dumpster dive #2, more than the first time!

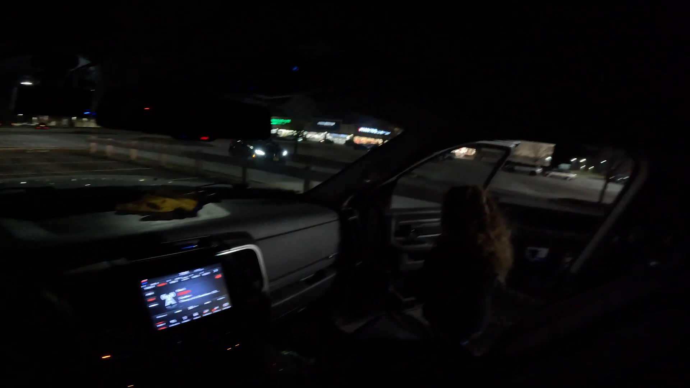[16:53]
My wife don't like going with me. Just look first before you waste the gloves. Okay. See? Nothing. That's all you had to do. You big panoach. No dumpster diving. It says it on there? Yep. Oh, no. Are they doing the same thing we are? I don't know. Nope.